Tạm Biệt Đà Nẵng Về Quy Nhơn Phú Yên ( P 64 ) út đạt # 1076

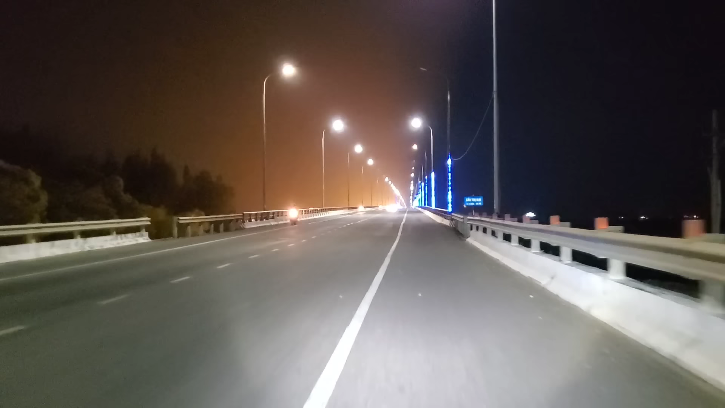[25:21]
Rồi, mình đã tới Quy Nhơn cả nhà ơi. Cầu này là cầu Thị Nại, qua cầu Thị Nại này là vô thành phố.
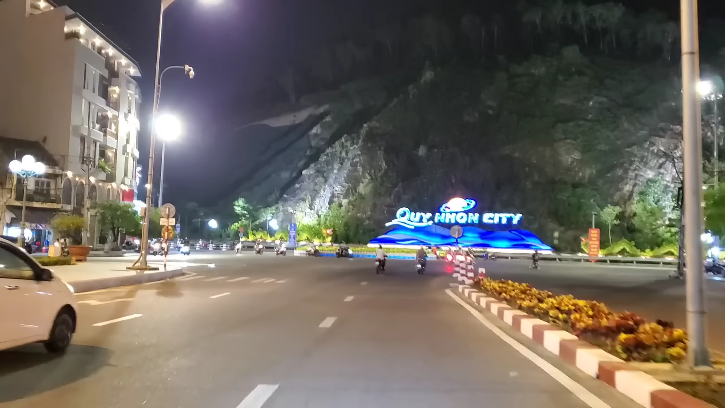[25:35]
Rồi đã tới thành phố Quy Nhơn rồi cả nhà, Quy Nhơn City. Ồ, sau đó là nguyên cái núi đá nha.